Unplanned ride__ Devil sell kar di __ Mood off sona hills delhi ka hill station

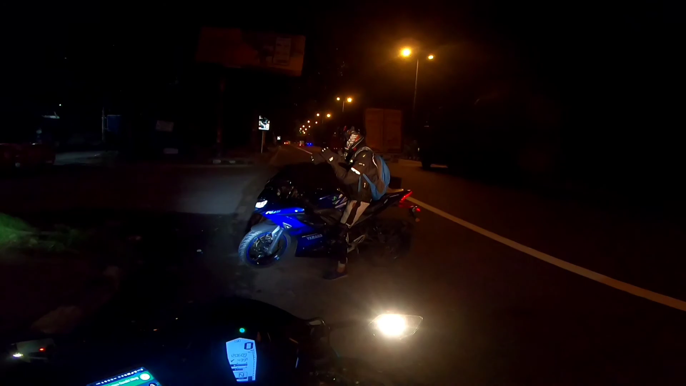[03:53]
निकल रहे हैं, ये ट्रक वाले भैया ने फ्लैशलाइट दे दी डाक को दिखाने के लिए, वाओ किस्मत हो तो ऐसी। बस निकल रहे हैं, सोना हिल्स अभी भी दिखा रहा है 73 किलोमीटर,